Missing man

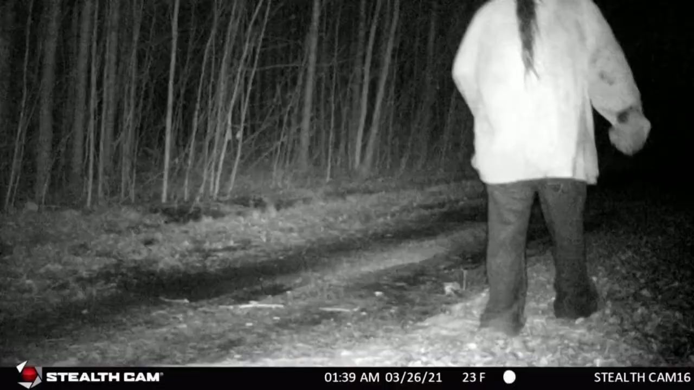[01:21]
Kevin had been sighted on this trail cam, so we focused on that area yesterday. We're still continuing in that area, in this current area.